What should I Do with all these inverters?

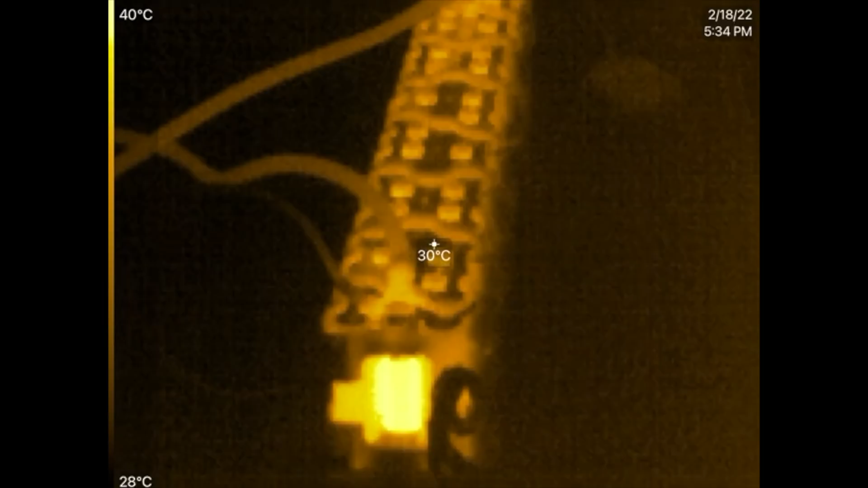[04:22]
On screen: spot 30°C, scale top 40°C, scale bottom 28°C
Those cells are looking mighty hot there.
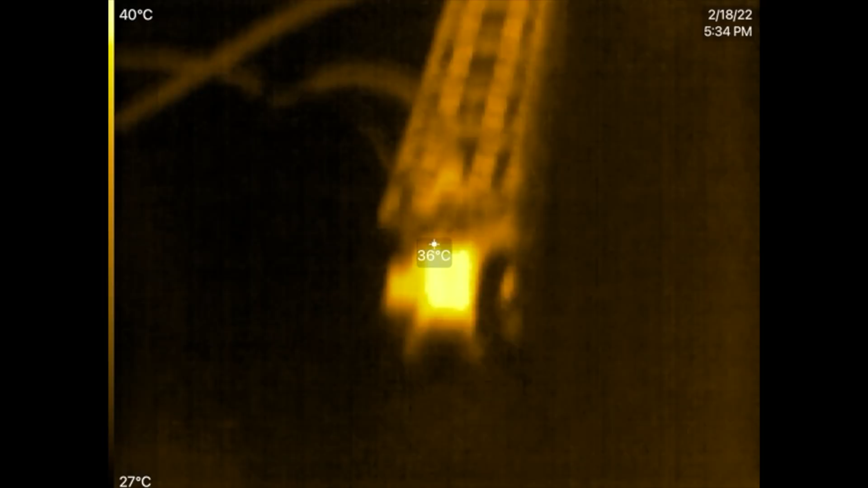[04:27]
On screen: spot 36°C, scale top 40°C, scale bottom 27°C
What is the temperature? Ah, 40. Okay, they're not hot yet. They're warm. All right, this is reading all the... The ambient. Let me see. Can I get this a little bit closer?
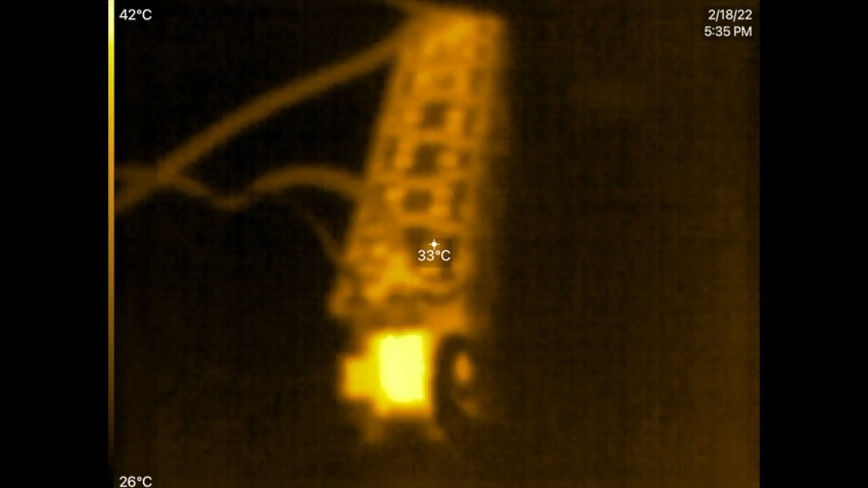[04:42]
On screen: spot 33°C, scale top 42°C, scale bottom 26°C
Clearer. That's about as clear as it's gonna get. This is a super low-res camera. So, there we go. Oh, we're still putting 84... 80... Yeah, 84 amps. So, 900... Oh, this one's only pulling 300. And this one's... Oh, wait a minute.
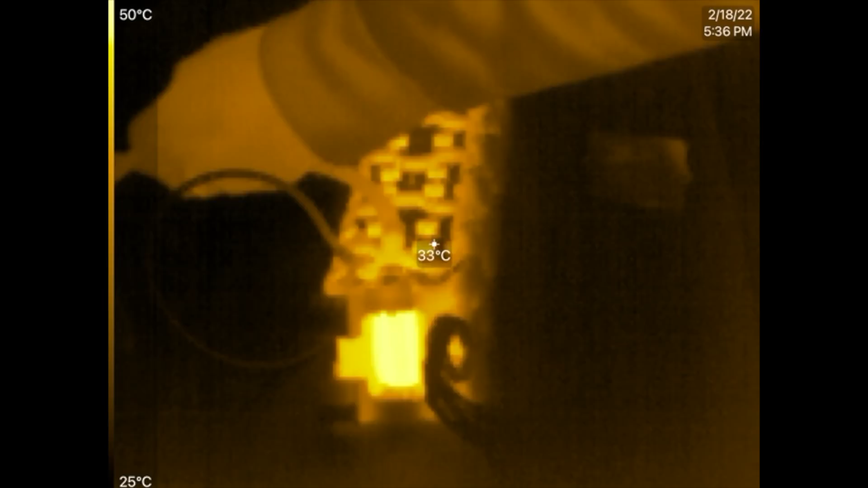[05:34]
On screen: spot 33°C, scale top 50°C, scale bottom 25°C
What's 44? 42 is completely dead, right? Oh. Okay, so 44. Okay, so the battery is kind of warm now. 51. Okay, so as soon as we see 42 volts...
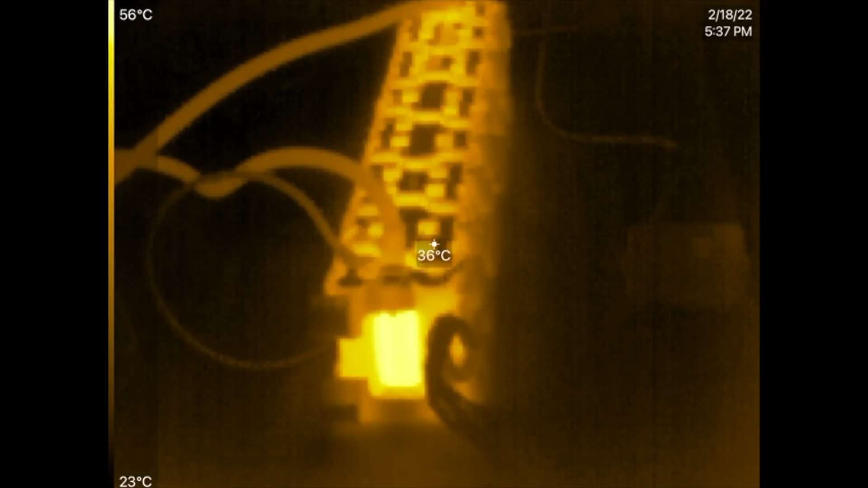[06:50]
On screen: spot 36°C, scale top 56°C, scale bottom 23°C
Okay, I was hearing crackling from the battery, and that makes me nervous. So, it got to 57 degrees really fast. And let me see here.
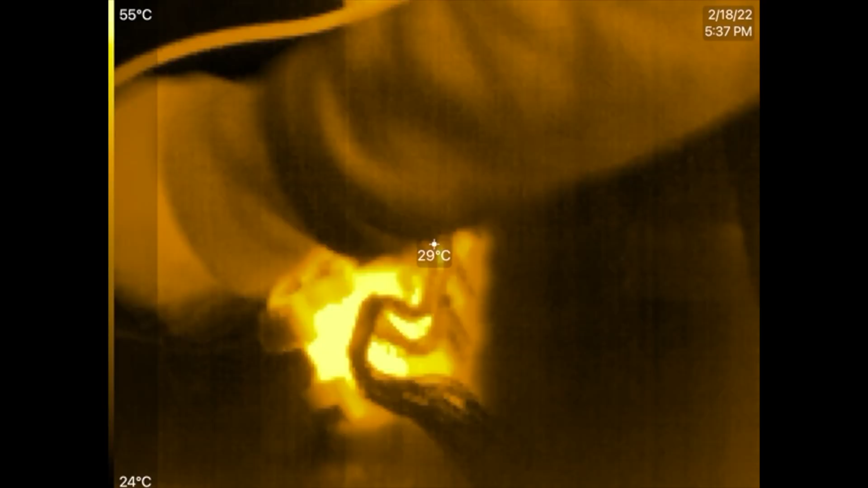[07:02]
On screen: spot 29°C, scale top 55°C, scale bottom 24°C
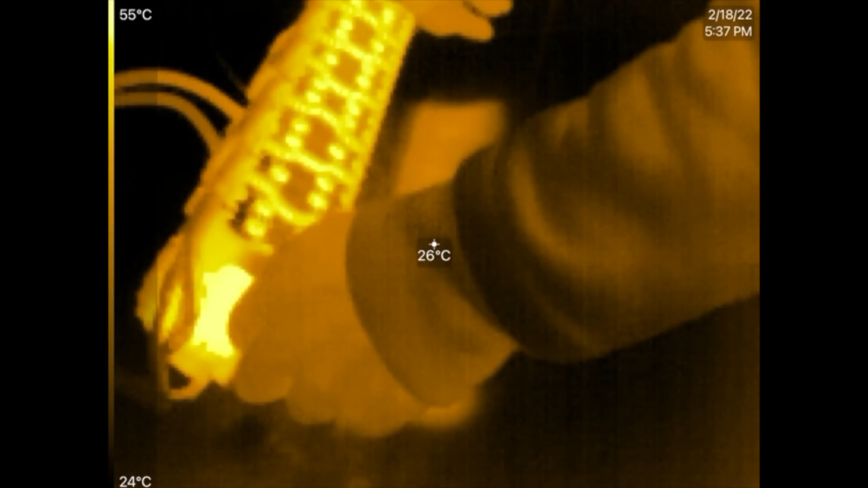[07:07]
On screen: spot 26°C, scale top 55°C, scale bottom 24°C
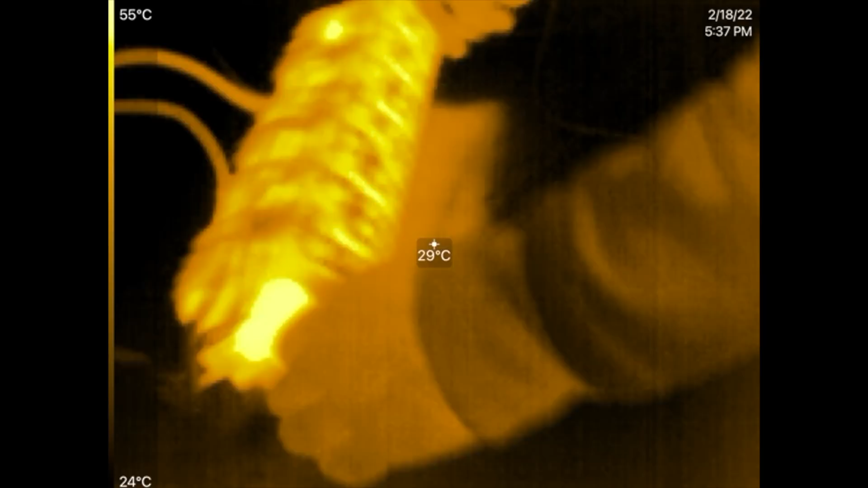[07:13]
On screen: spot 29°C, scale top 55°C, scale bottom 24°C
Yeah, that's pretty hot. So, I mean, we were almost there, I think, right now.
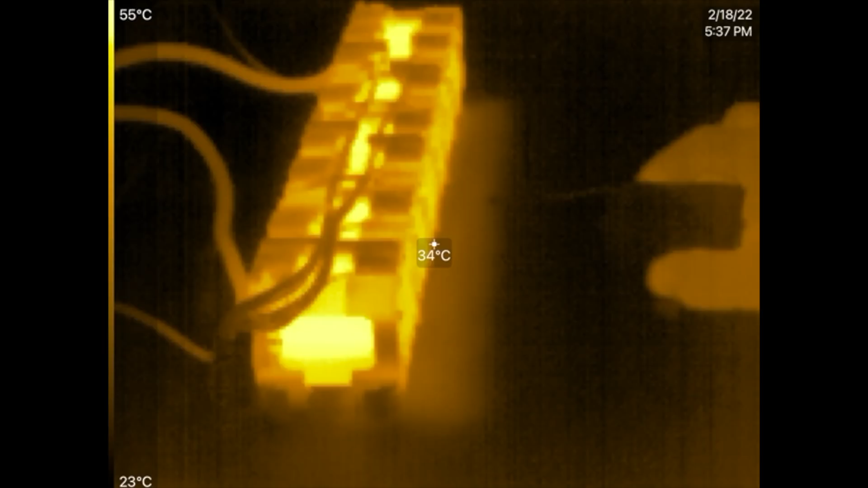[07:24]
On screen: spot 34°C, scale top 55°C, scale bottom 23°C
It's resting at 49 volts. 49.5, right? So, that's around 3.5 per cell.